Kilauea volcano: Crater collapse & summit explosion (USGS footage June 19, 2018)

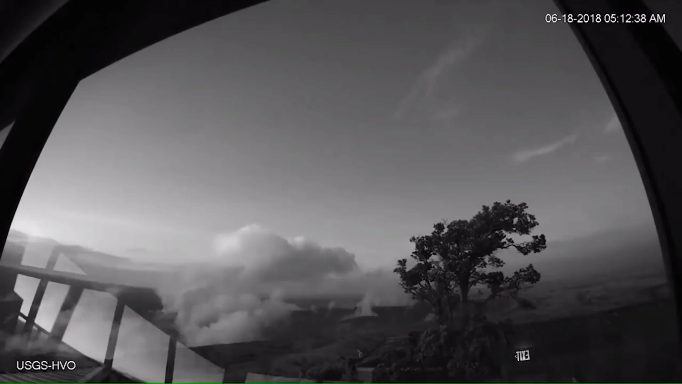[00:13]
We had a swarm of earthquakes overnight that led to a large collapse explosion event, which occurred at 6.12 a.m.